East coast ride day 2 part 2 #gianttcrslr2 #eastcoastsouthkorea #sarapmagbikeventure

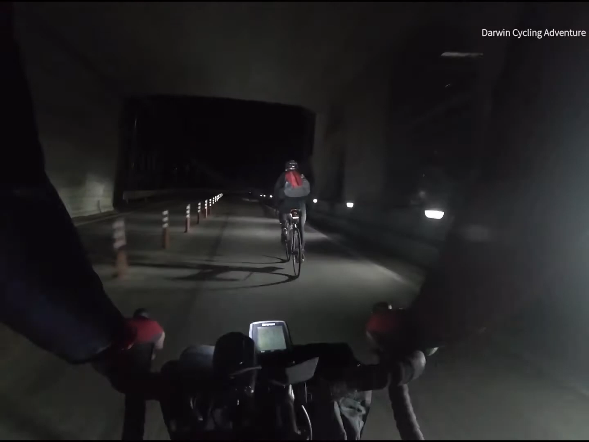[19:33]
So, magdamag kami papajak ngayon. Kahit madilim. Tiis-tiis.
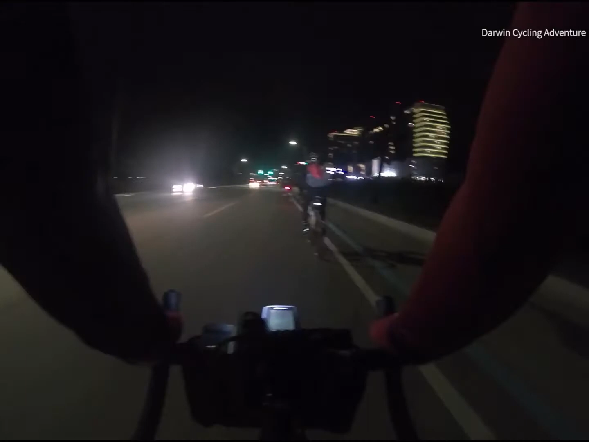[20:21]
Lapit na yata kami. Bayan na ulit. Mga kami sa punto kanina. Mag-upit. So bayan na ulit to. Baka nandito na ulit yung sunod na tatakan.
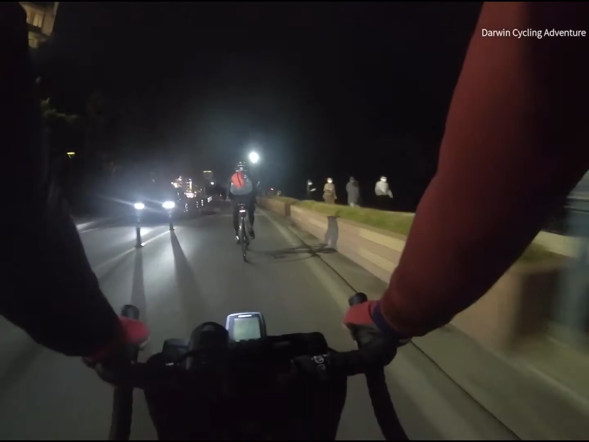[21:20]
As usual. Nandito na lang ang tatakan. Gilid na ulit ng dagat. Beach na ulit.
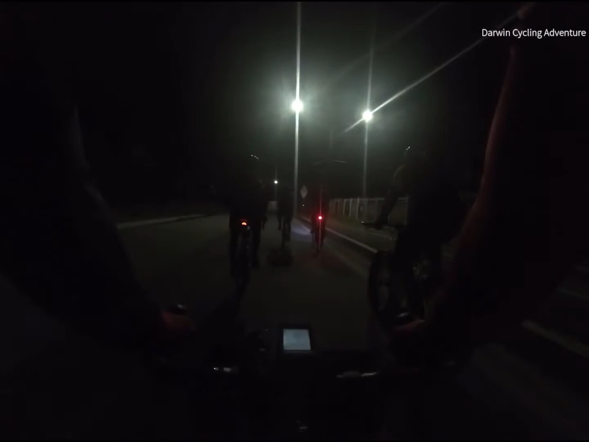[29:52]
Kami sa tatakan. So oras natin 11:45 ng umaga. Sa kalsada pa rin kami, napajak pa rin.
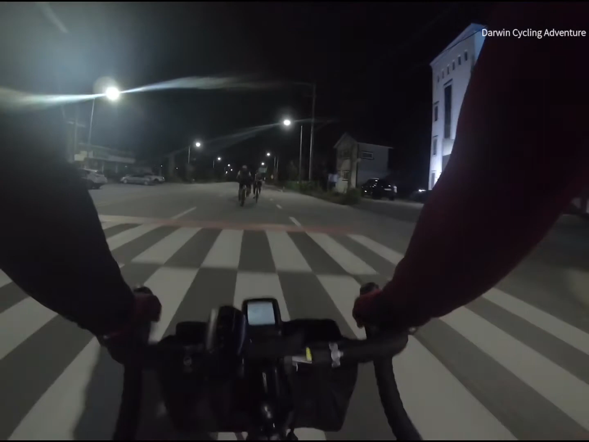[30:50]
Kaya mabilis pa rin kaming nakakarating. Nadilim nga lang kaya hindi makatakbo ng talagang mabilis. So, maintain lang kami, 25, 30, yun yan. Malapit na kami matapos. Siguro mga nasa 60 km hanggang sa dulo.